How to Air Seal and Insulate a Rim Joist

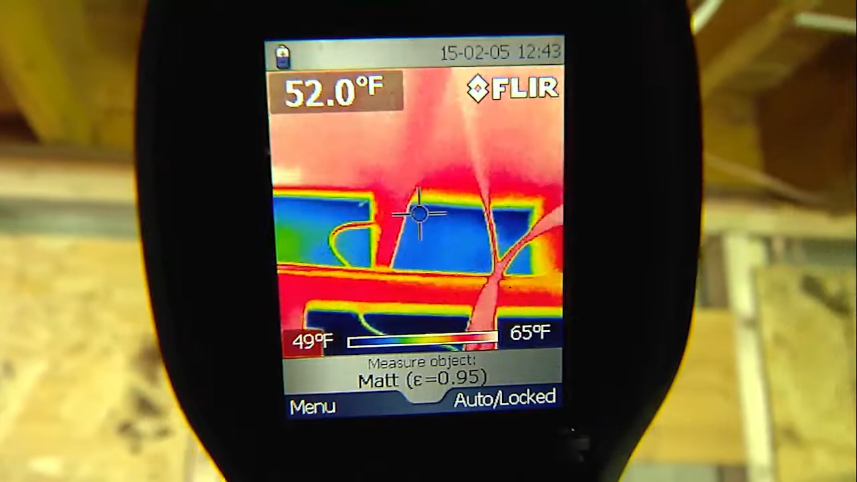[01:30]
On screen: spot 52.0°F, scale top 65°F, scale bottom 49°F
The joist itself is just a one and a half inch thick board that does not provide significant insulation. It should be insulated.
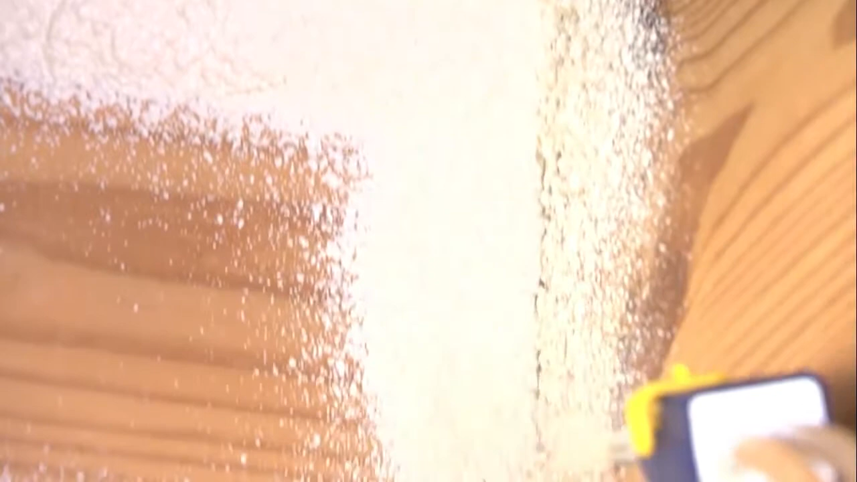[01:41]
Treat this area by applying a one inch foam perimeter around the joist box like a picture frame.
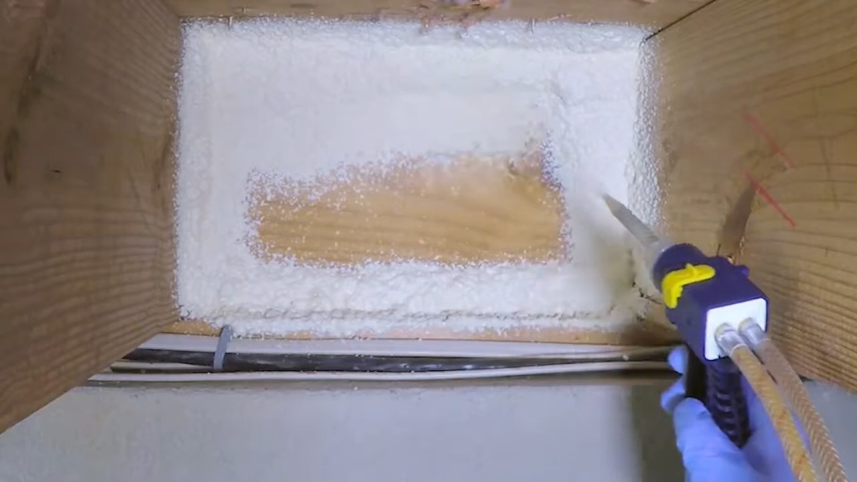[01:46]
Next fill in the back wall to help eliminate expanding foam from pulling away from wood. Then address the sill plate and cover the joist back up with the batting.
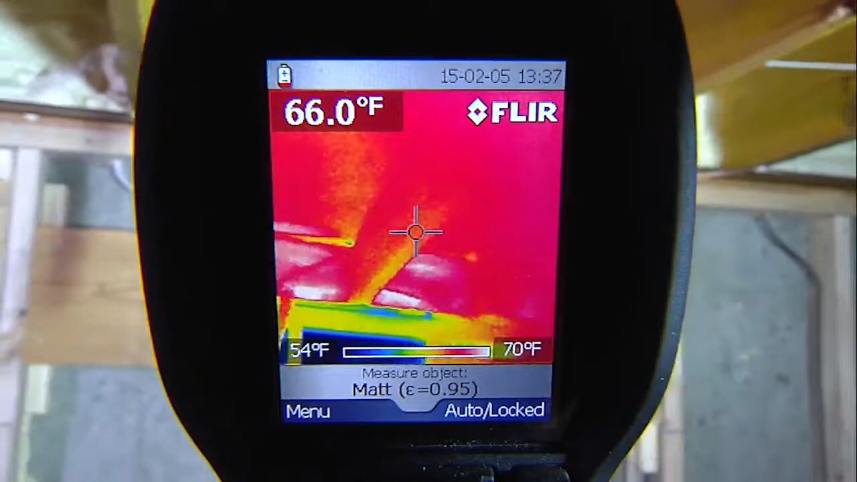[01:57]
On screen: spot 66.0°F, scale top 70°F, scale bottom 54°F
As you can see all the cold blue spots are now red indicating that there is no cold air infiltrating in.